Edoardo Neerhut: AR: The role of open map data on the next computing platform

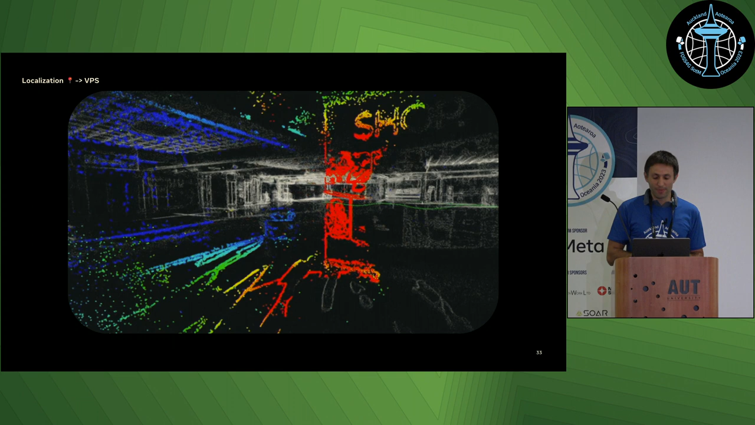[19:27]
I mentioned that creating these 3D point clouds, mostly of outdoor environments, but also indoor environments.
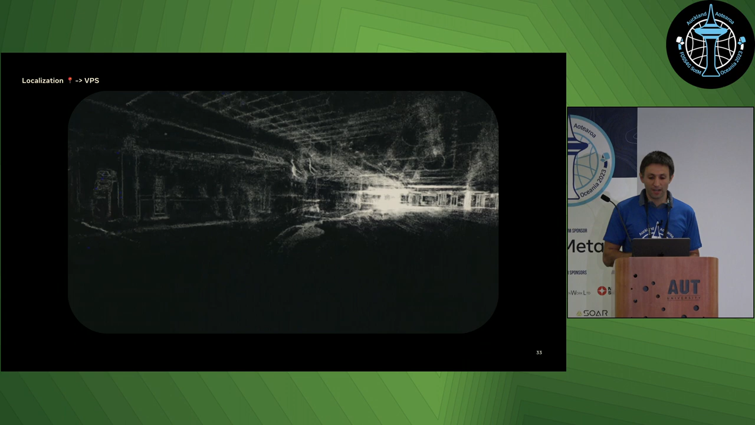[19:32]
These are the kind of things that this is what kind of what it looks like behind the scenes.
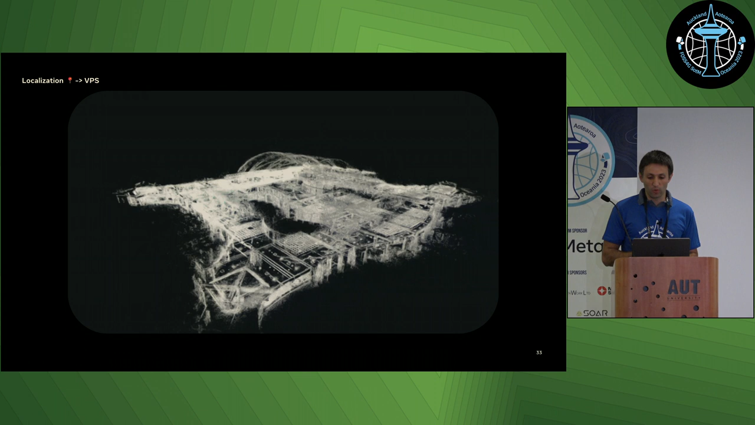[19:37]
This is, I think, Pennsylvania. It's Philadelphia Airport.
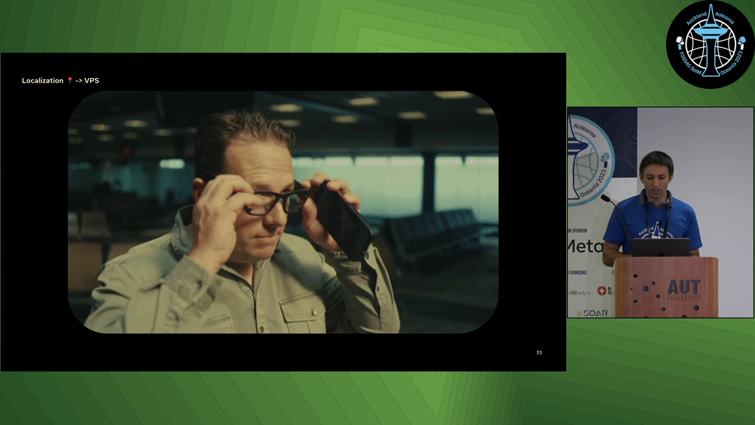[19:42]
And that was created just from street-level imagery that was captured internally.
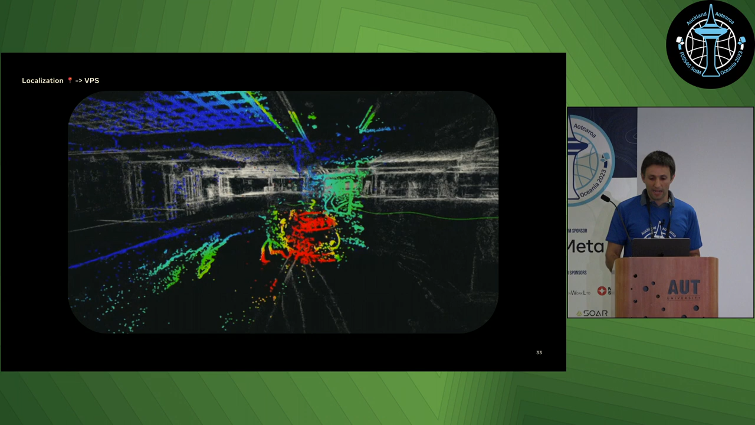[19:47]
And as I get to the end, yeah, point clouds from Maply also are used to generate VPS.